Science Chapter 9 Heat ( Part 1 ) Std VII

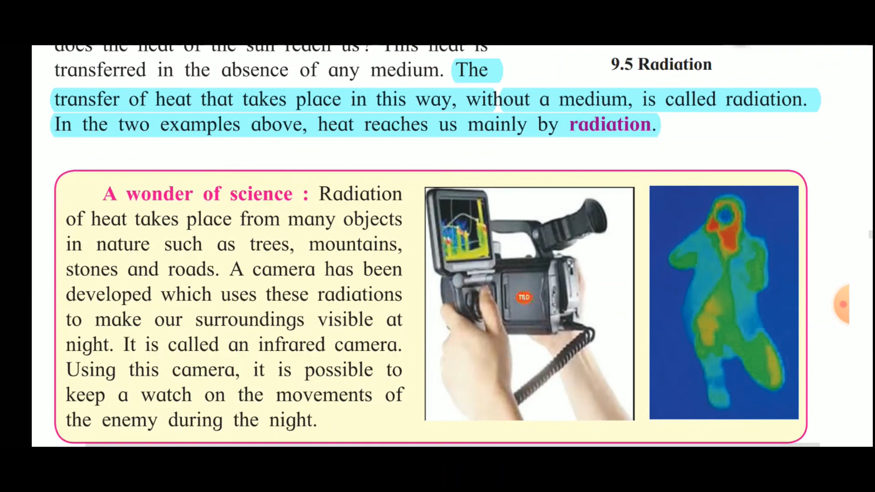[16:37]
now let us see this wonder of the science now radiation of heat takes place from many objects in nature such as trees mountains stones and roads a camera has been developed which uses this radiations to make our surroundings visible at night so this is called as the infrared camera now using this camera
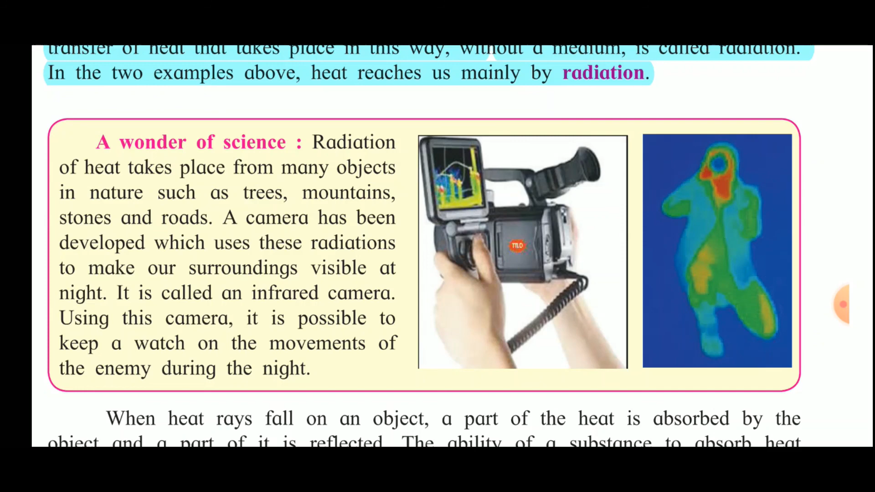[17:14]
it is possible to keep a watch on the movement of the enemy during night so when the heat rays fall on an object the part of heat is absorbed by the object and part of it is reflected so this ability of the substance to absorb heat